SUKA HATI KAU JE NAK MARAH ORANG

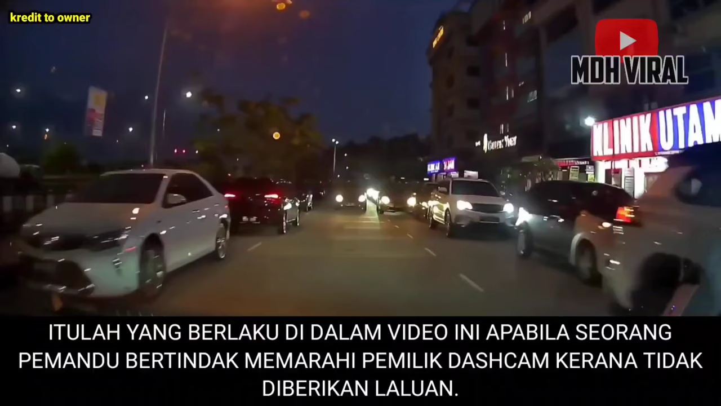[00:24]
Itulah yang berlaku di dalam video ini apabila seorang pemandu bertindak memarahi pemilik dashcam kerana tidak diberikan laluan.